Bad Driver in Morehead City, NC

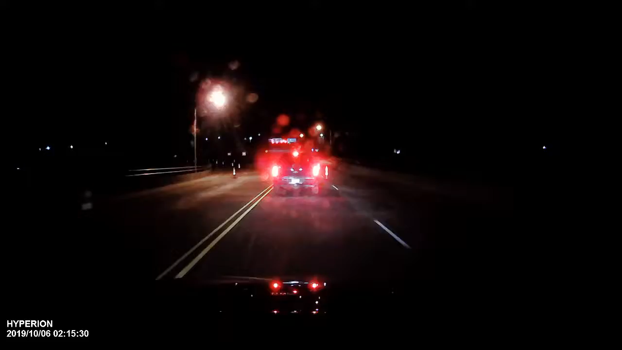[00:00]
That's not actually allowed. There's no left turn there and you got a and you got a light on.